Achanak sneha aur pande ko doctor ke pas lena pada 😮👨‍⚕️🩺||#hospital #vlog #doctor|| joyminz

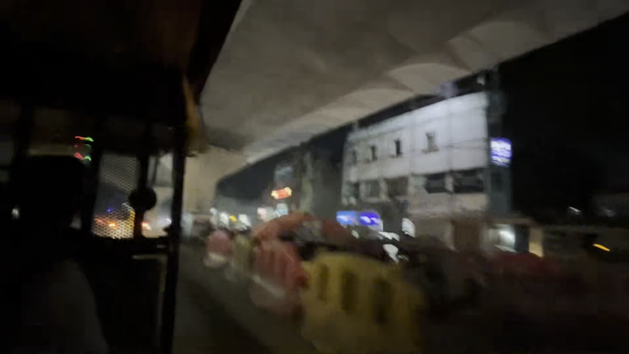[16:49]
अभी पूरा कंप्लीट नहीं हुआ है, आधा ही हुआ है।